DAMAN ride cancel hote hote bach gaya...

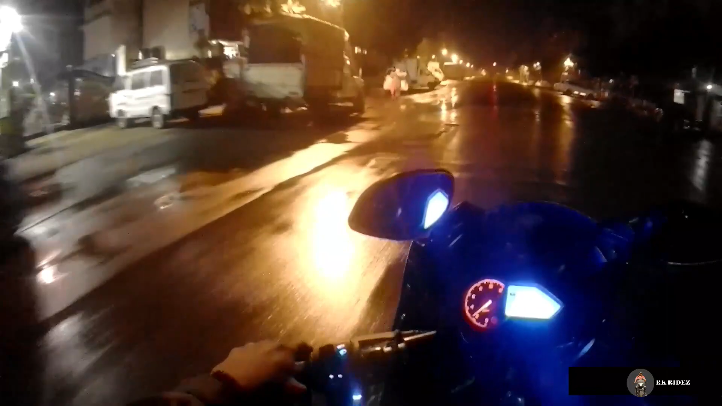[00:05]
Please drive carefully. सकते हैं भाईंदर में ड्रिजलिंग ही नहीं,
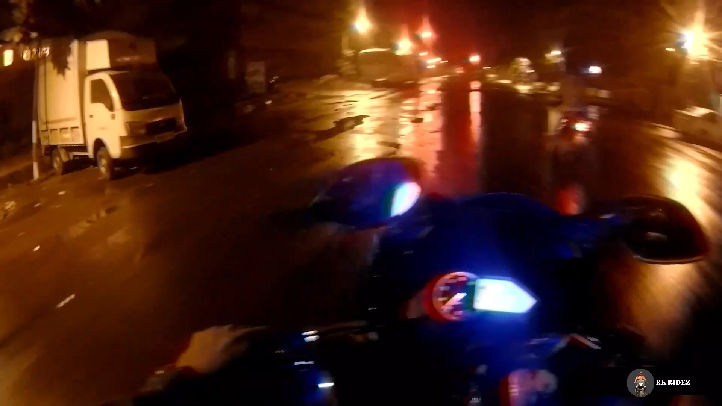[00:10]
अच्छा खासा बारिश हुआ था, बिकॉज कंपेरेटिवली कांदीवली से यहाँ पे ज़्यादा बारिश पानी है।
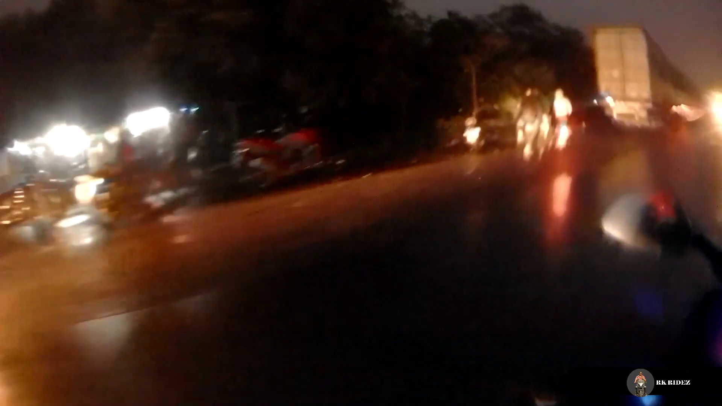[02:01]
40-45 किलोमीटर कवर कर लिया हम लोग ने, और अभी तक सूरज देवता का कोई अता पता नहीं है। एंड बारिश भी गिर रहा है,
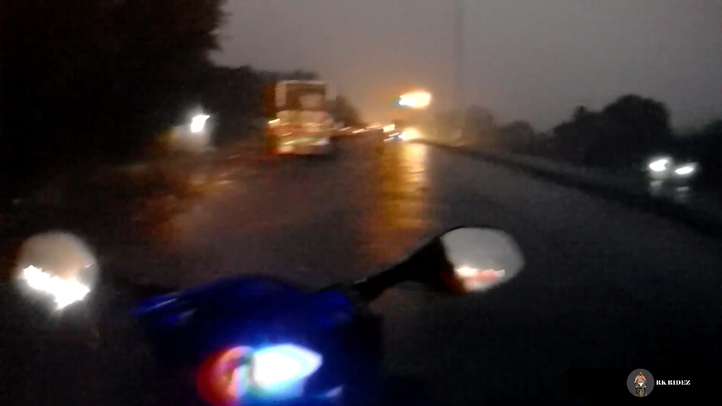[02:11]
ड्रिजलिंग हो रहा है, तो थोड़ी देर रुकेंगे, चाय ब्रेक एक छोटा सा, और आई थिंक मुझे एक्शन कैमरा मुझे अंदर रखना पड़ेगा, बिकॉज ये वाटरप्रूफ केस नहीं है इसमें।